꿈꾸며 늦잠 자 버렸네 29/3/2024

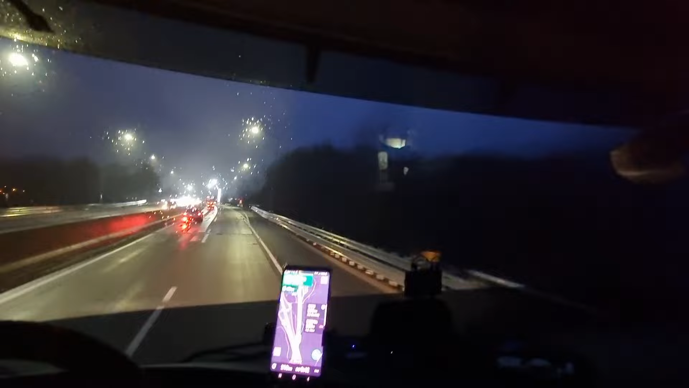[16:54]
문경 휴게소 왔습니다. 지금 시계는 7시 12분이고요 식당의 문은 아직 안 닫았겠네요. 네, 8시까지 하는 걸로 알고 있는데 정확한 시간을 내가 기억을 못하겠네. 이거 좀 알아놔야 되겠네.
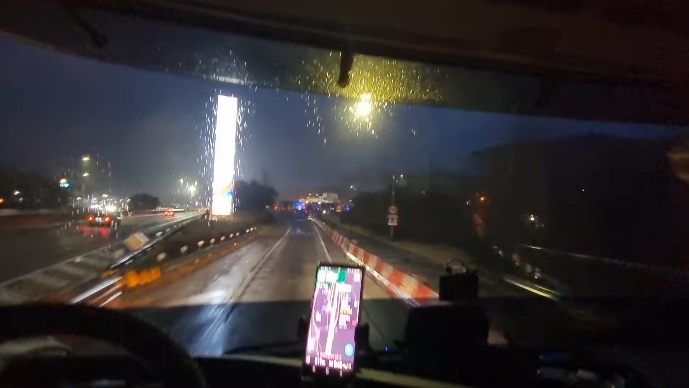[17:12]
네, 여기 자주 와서 밥을 먹으니까. 토요일 날은 안 하더라고요.
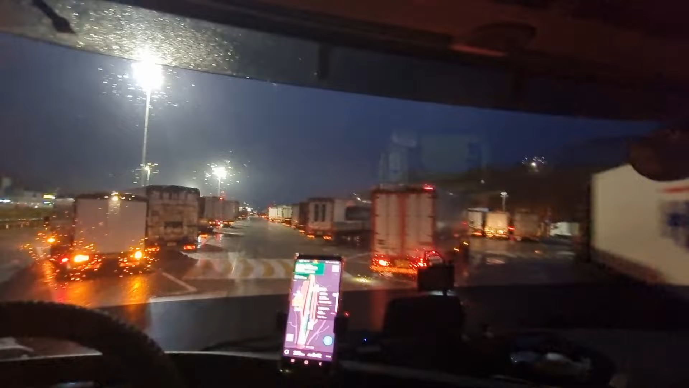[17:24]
기사식당에.
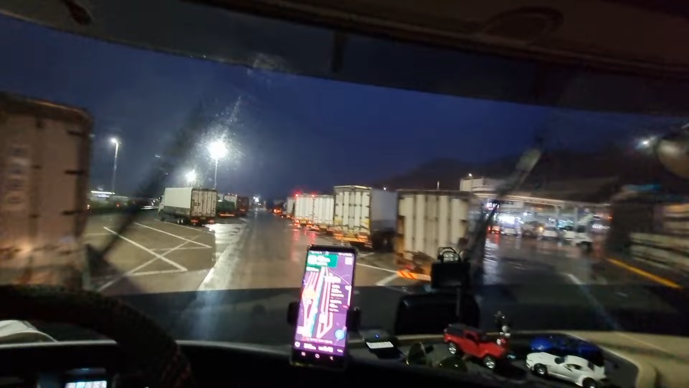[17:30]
식당 가까운데 찾을 데가 있을라나? 아, 여기 좌측에 여기 한 대 떼면 되겠네.
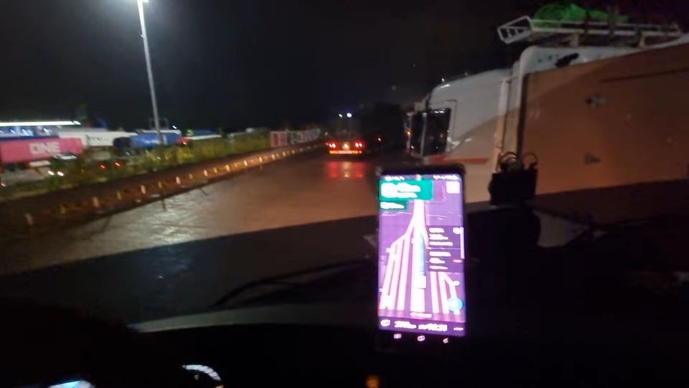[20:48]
자, 현대신항까지 217km 10시 21분 도착. 자, 출발합시다.
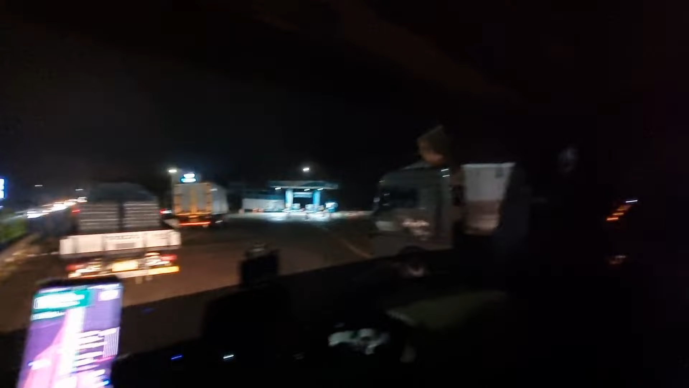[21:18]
자, 문경 휴게소를 뒤로 하고 또 달려봅니다. 지금 시계는 7시 53분입니다.
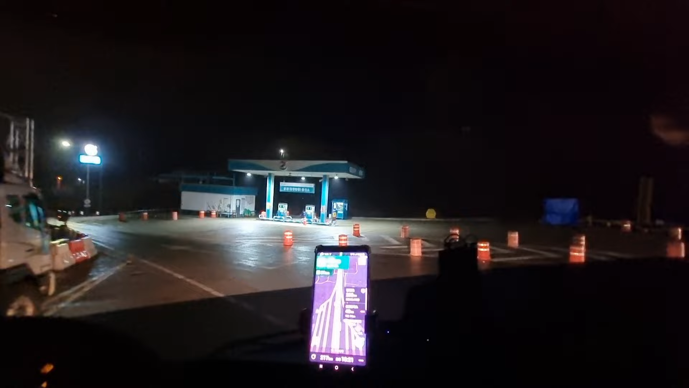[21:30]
기어오면 영상 구독. 비는 지금 안 오는데요. 도로는 아직까지 젖어 있습니다. 네, 창녕 졸음 쉼터 왔는데요. 안쪽에는 차 댈 데가 없고 지금 빠져나가는 쪽에 여기 안 댈 데 있네요.
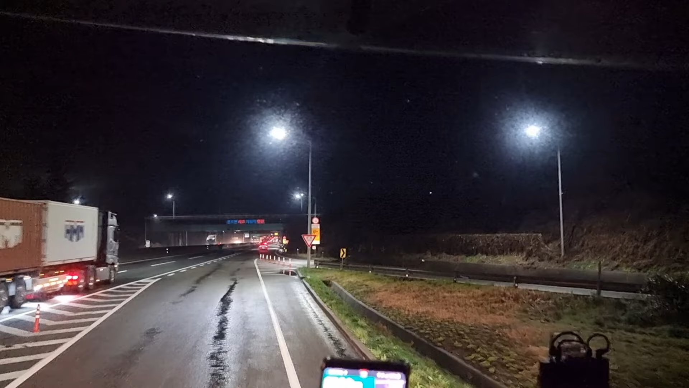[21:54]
여기 대놓고 깜빡 좀 자야 되겠습니다. 졸음이 쌓아와가지고 지금 시계가 9시 40분 됐거든요. 자, 여기 대놓고 눈 좀 붙이고 가겠습니다. 아유, 잠을 늦잠 잤었네. 아유, 야, 지금 시계가 1시 43분인데요.
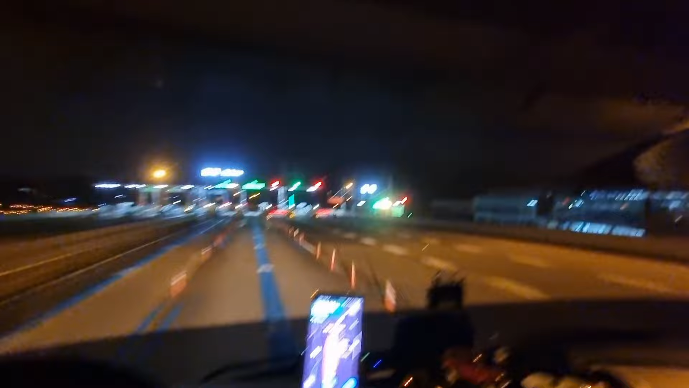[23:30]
진출. 지금 시계는 2시 39분이고요. 2시 53분 도착 예정. 야, 3시 안에 현대신항에서 딱 하차하고 나와야 되는데. 네, 현대신항 게이트 앞에 왔습니다.
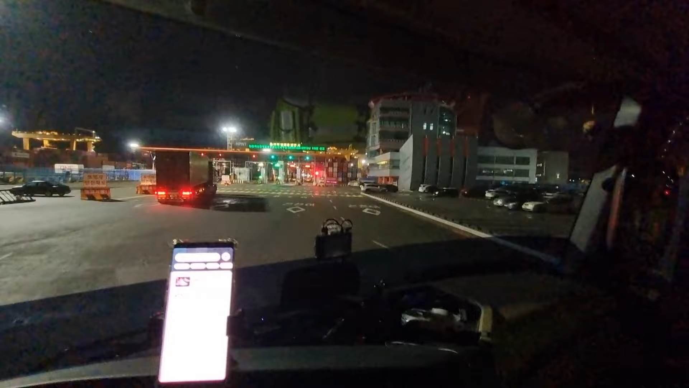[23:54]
지금 시계는 2시 55분이네요.
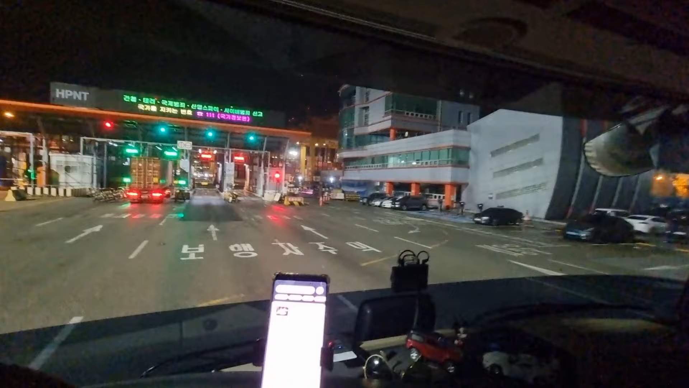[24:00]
자, 하차만 빠르면은 신선대 넘어가면 되겠습니다. 내려올 때는 짐이 좀 무거워가지고 조심해서 내려왔는데,
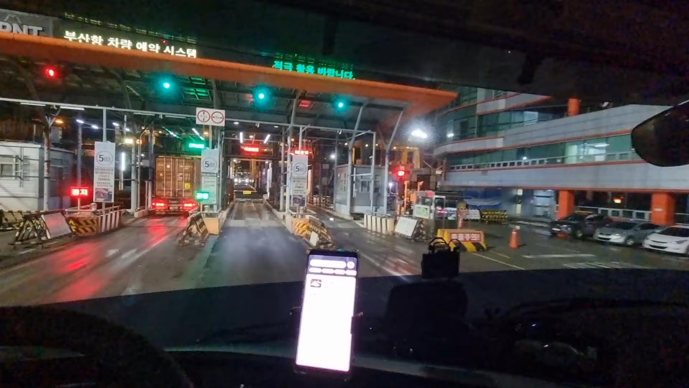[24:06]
올라갈 때는 짐이 3톤짜리니까 좀 신경 써서 가면 될 것 같습니다. 하차하고 나오겠습니다. 콩 끓으자마자 장비 바로 와서 지금 하차하고 있습니다.
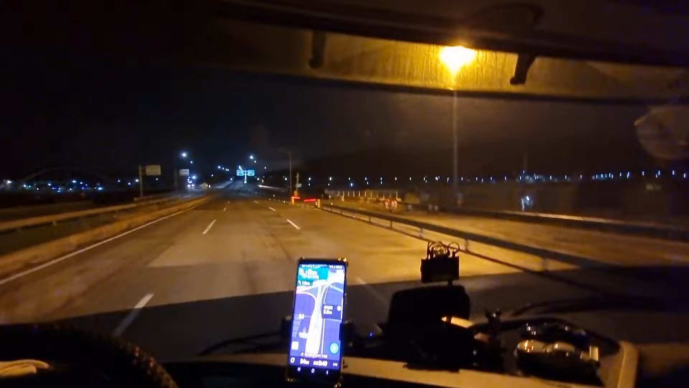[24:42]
가락 톨게이트 통과. 24km 남았고요. 3시 40분 도착 예정. 네, 신선대 게이트 왔습니다. 지금 시계는 3시 35분이고요. 자,
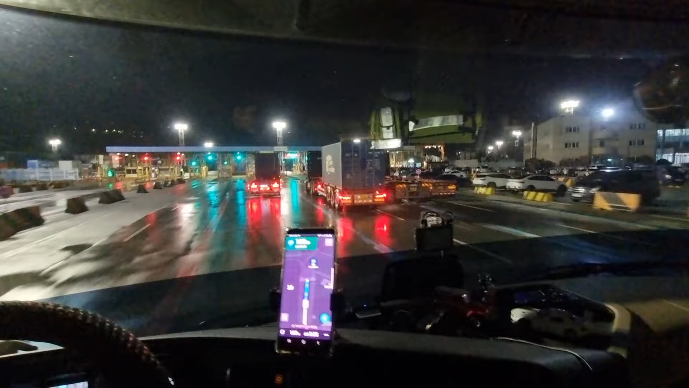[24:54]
4시 안에만 씻고 나오면은 성공행입니다. 자, 상차해가지고 나오겠습니다. 네, 7시에 25분인데 이치 오자마자 장비 바로 작업합니다.